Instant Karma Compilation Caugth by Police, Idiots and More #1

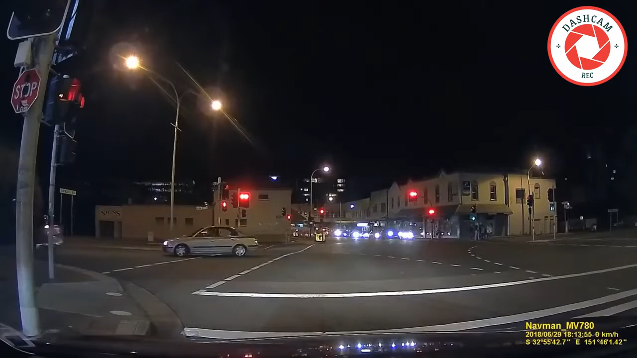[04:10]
What the? Oh, took his front. Got him. Did he? Yep, he got him. That guy went through the red light. Yeah, ah, no. Cops. Oh, stop, stop, yeah, stop. Yeah, I know. He just saw it. He literally copped him. Okay. As he copped his front.